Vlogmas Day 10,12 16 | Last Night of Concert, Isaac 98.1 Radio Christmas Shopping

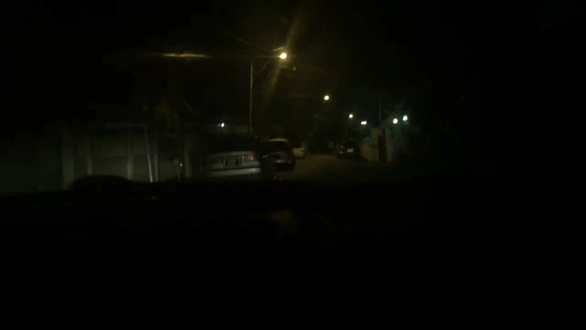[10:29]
Miss Toddy is here. No, that is mom's car. That was my car. Bye, Jojo. Where's the end, Toddy? Okay, go. Bye-bye.